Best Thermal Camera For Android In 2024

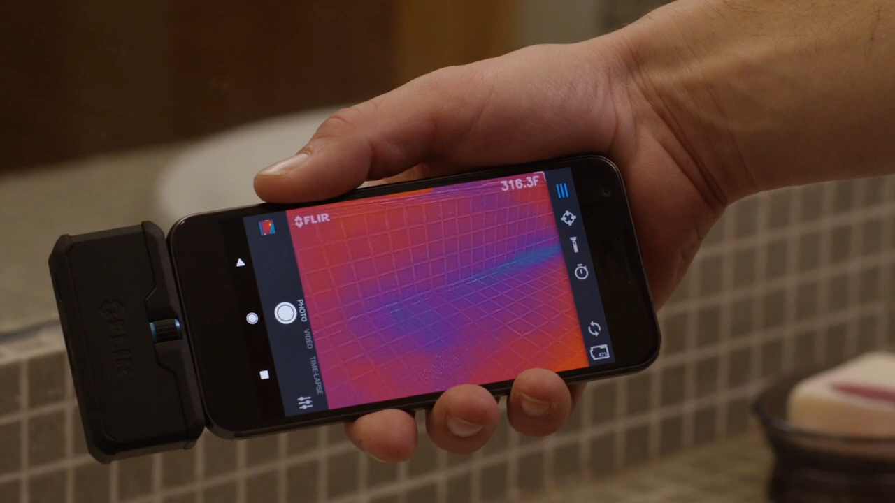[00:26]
How? Use a thermal imaging camera for Android.
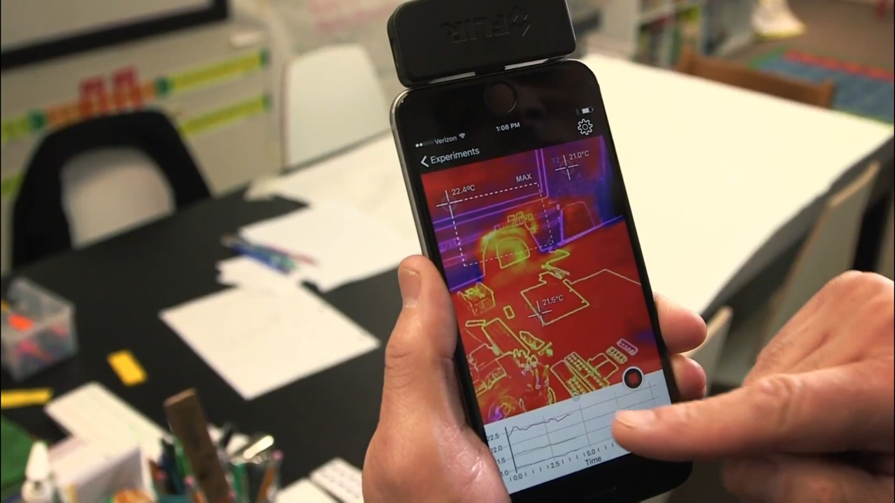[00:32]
Yes, it sounds like something from a sci-fi movie, but it's real.
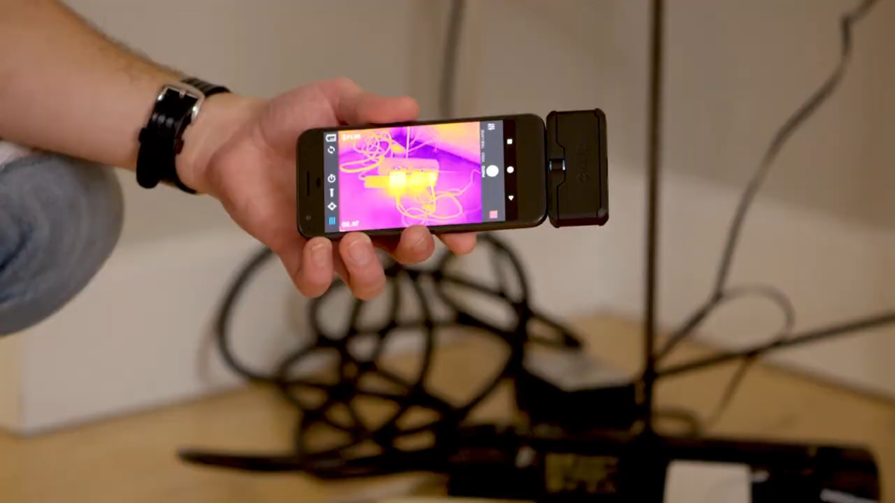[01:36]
This Floor One Pro Series camera offers 4x the native resolution of the Floor One Pro LT, for sharper image clarity that's further enhanced by the revolutionary Floor Vivid IR. Measure temperatures more than 3x higher than any Floor One model, up to 400 degrees Celsius,
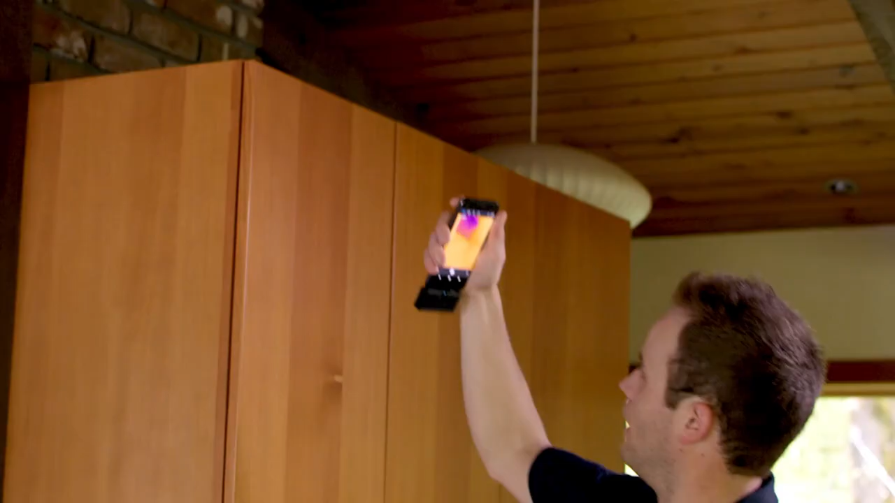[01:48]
752 degrees Fahrenheit,
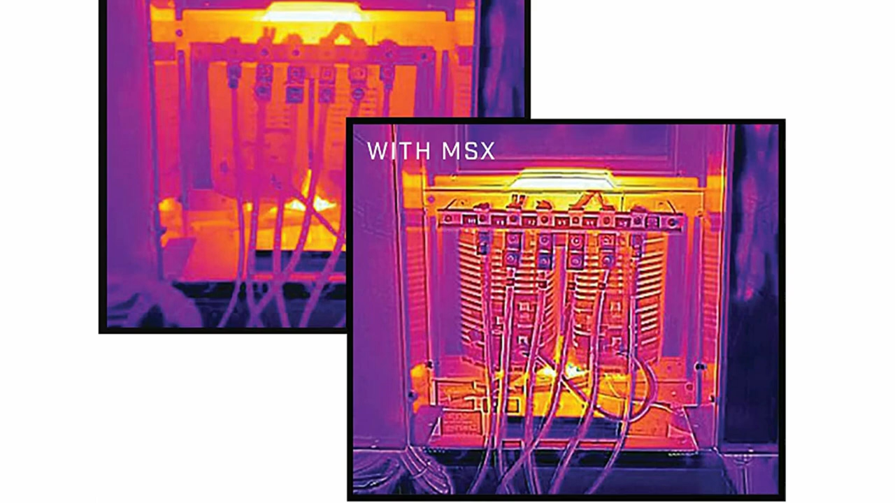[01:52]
with a sensitivity that detects temperature differences down to 70 Mk.
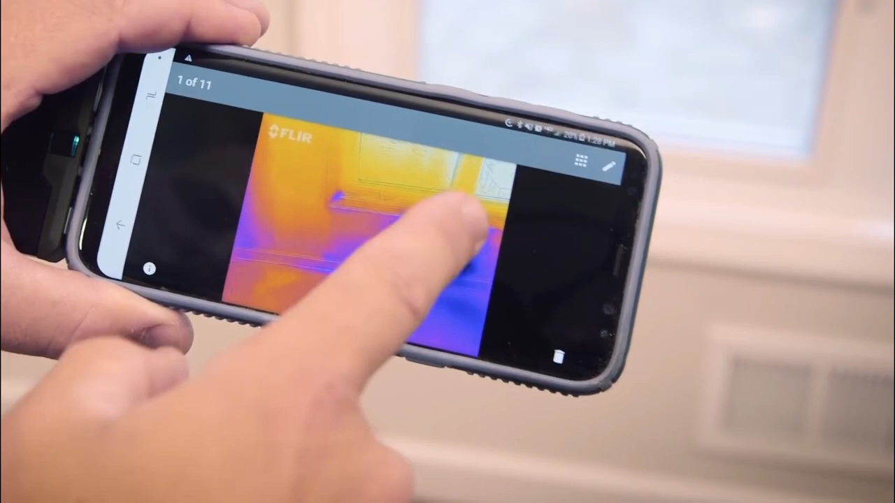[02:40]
Accurate Temperature Measurement from a Distance, 4F to 752F,
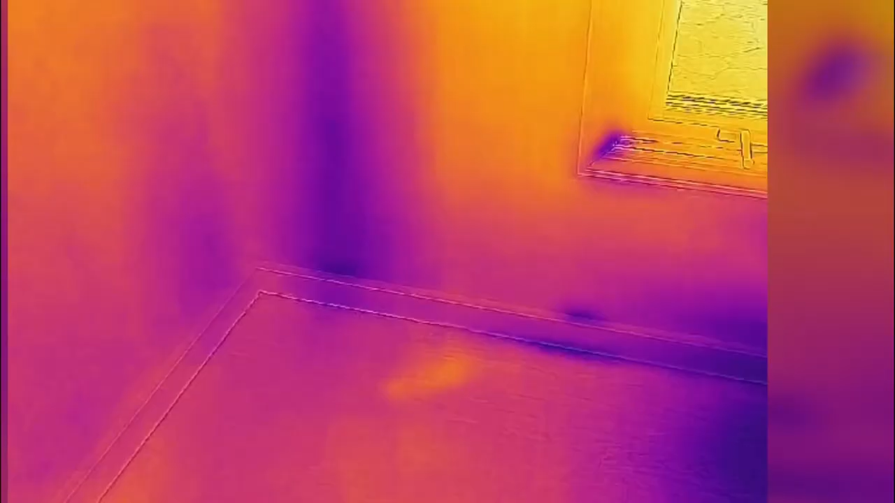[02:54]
Thermal Camera Resolution The Floor One Pro's Thermal Camera Resolution is said to be 160x120 pixels,
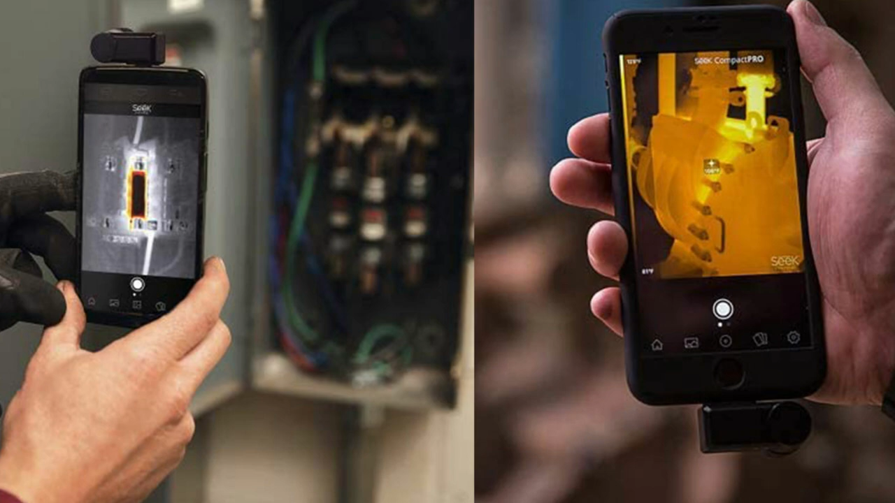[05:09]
Temperature Range The thermal imaging camera from Seek can detect temperatures from minus 40 degrees Fahrenheit to 626 degrees Fahrenheit.
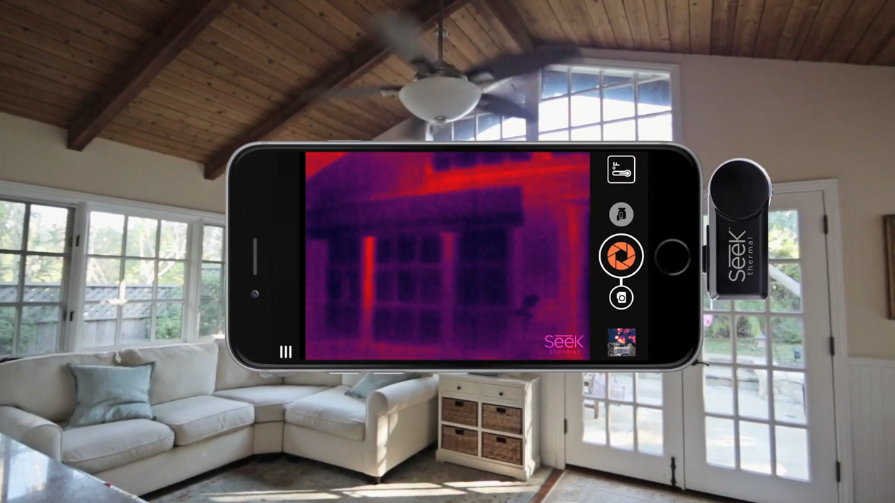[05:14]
Android Compatibility
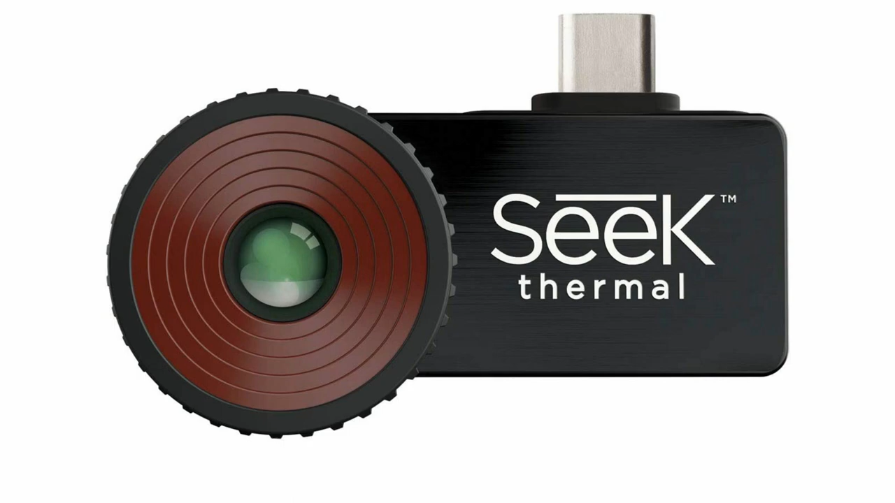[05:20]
It makes use of micro USB or USB-C depending on what you need and is
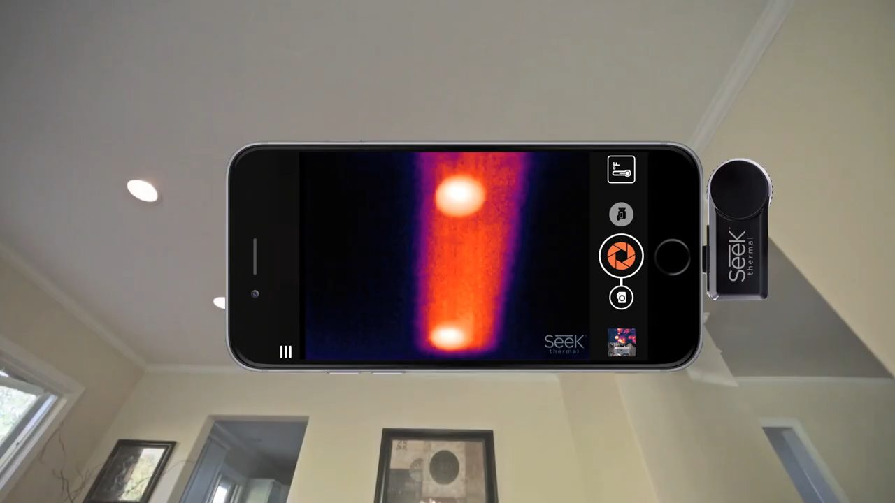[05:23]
compatible with most Android devices running Android 4.3 or higher OS.
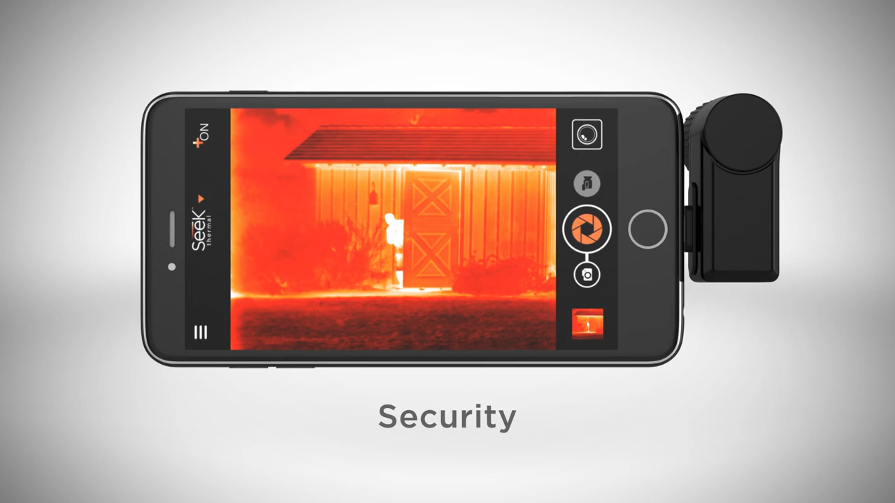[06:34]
Key Features 206 x 156 thermal sensor,
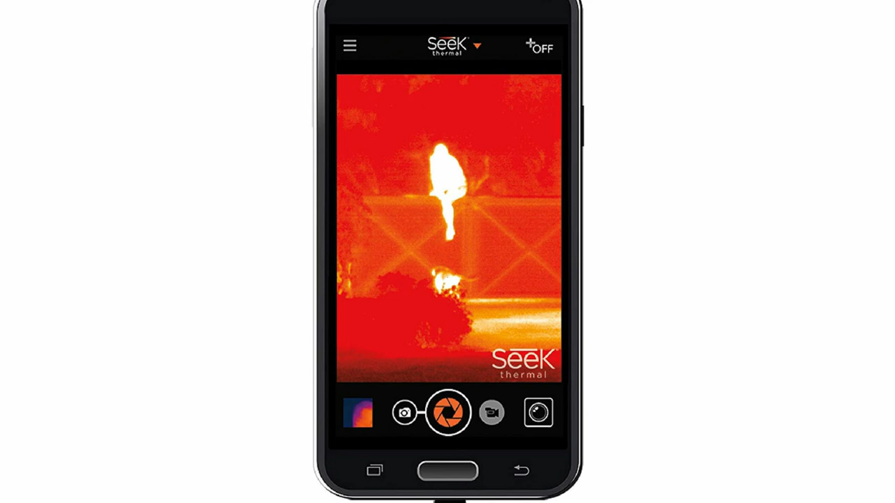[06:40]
detection range of dash 40F degree to 626 degrees Fahrenheit,
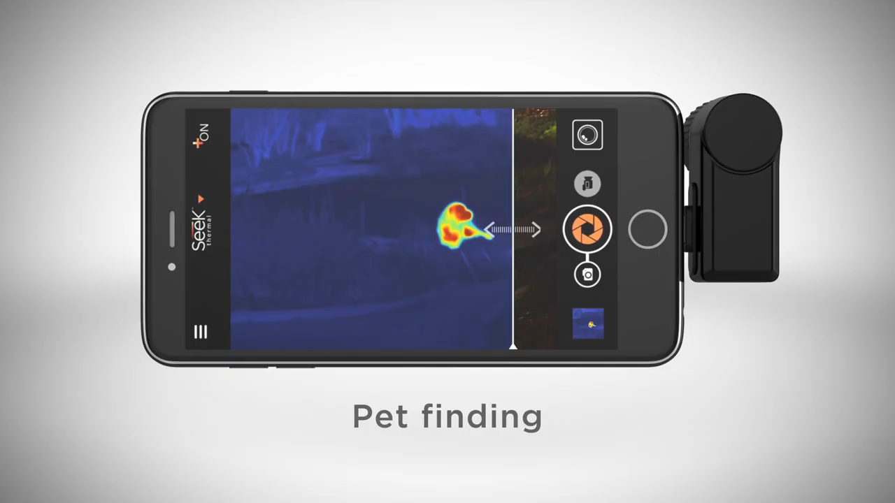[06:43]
focusable lens, 9 color palettes,
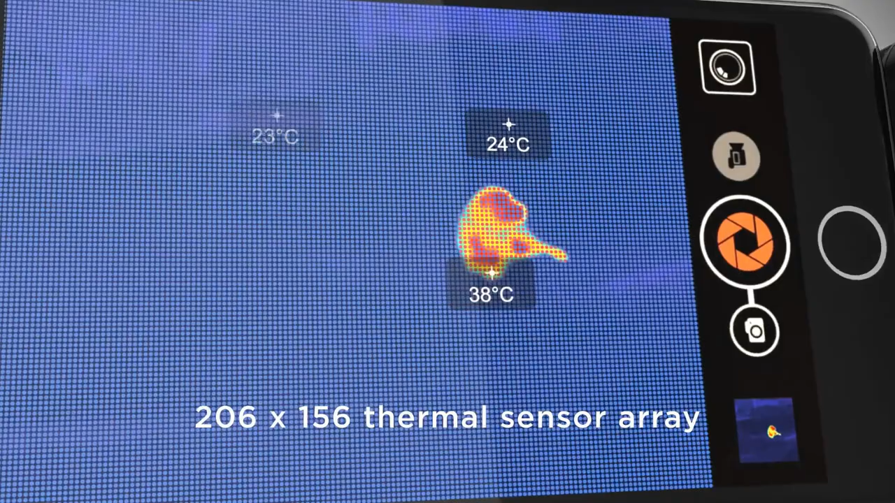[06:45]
20 degrees field of view, thermal camera resolution.
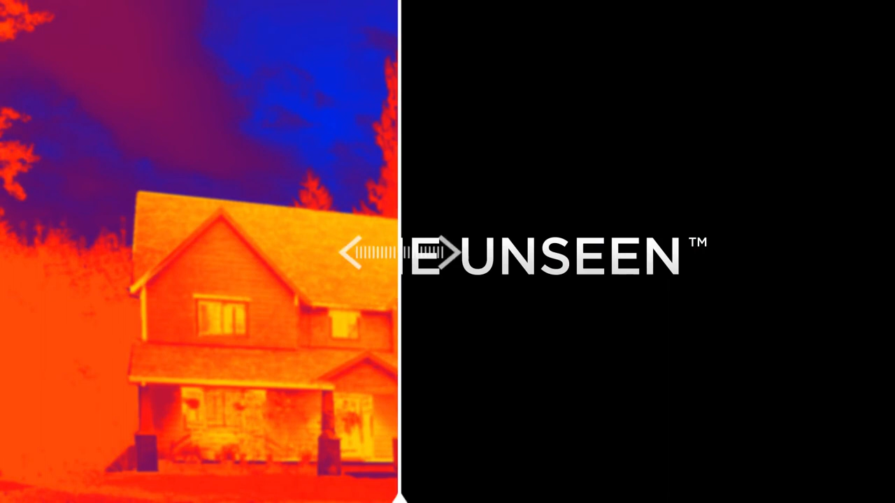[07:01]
Temperature Range Compact XR can detect temperatures from minus 40 degrees Fahrenheit to 626 degrees Fahrenheit with an 1,800 foot range.
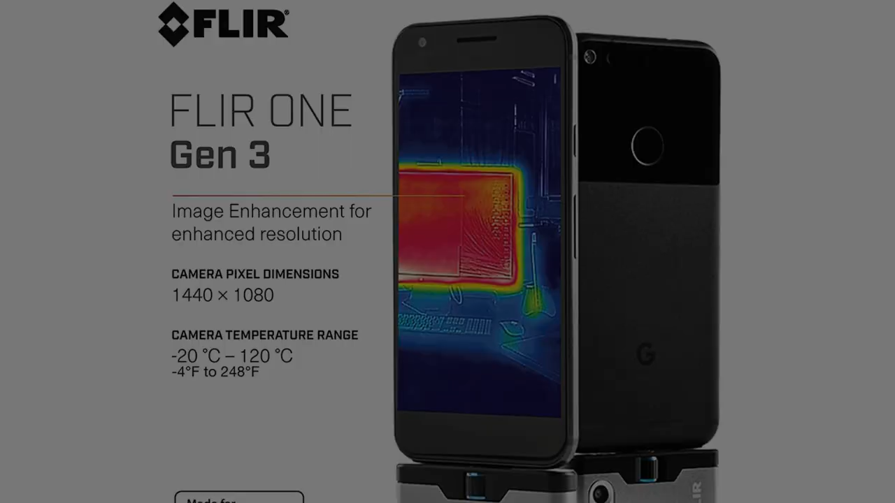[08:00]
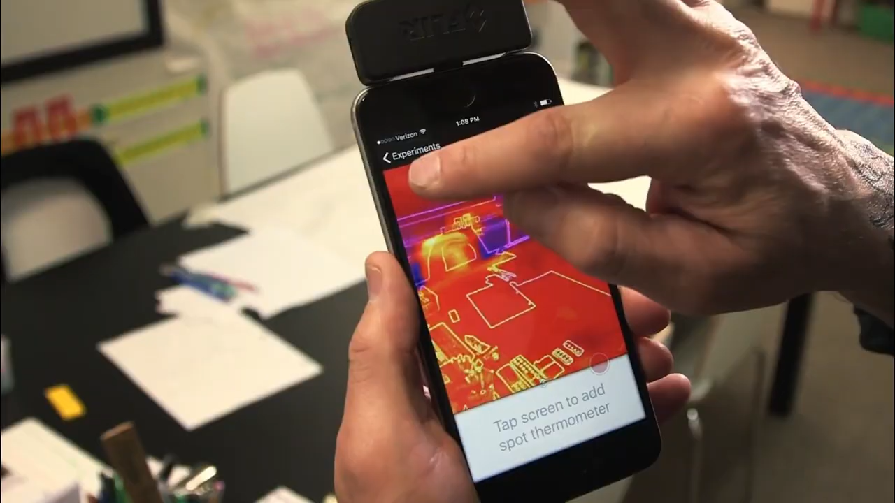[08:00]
You can also quickly share images and videos.
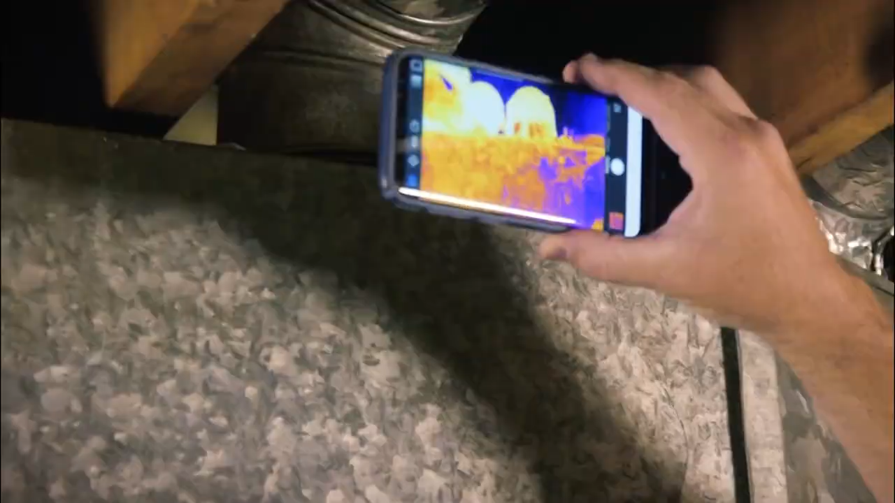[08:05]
This phone includes Floor's OneFit adjustable connector so you won't have to remove your phone case just to use the camera.